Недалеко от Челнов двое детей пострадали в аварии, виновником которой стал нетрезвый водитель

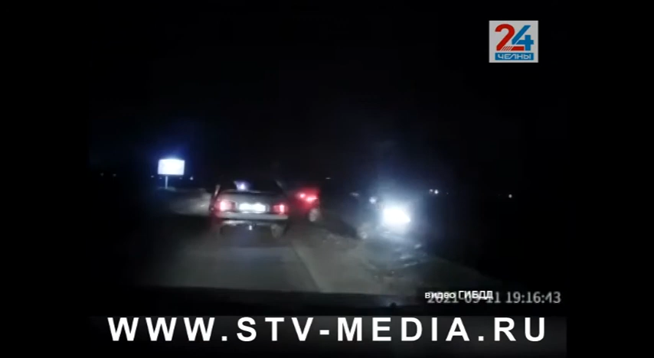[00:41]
Лада 14-й модели перевернулась на крышу. В результате аварии водитель и двое его пассажиров, 16-летний подросток и младенец, получили ранения и были доставлены в БСМП.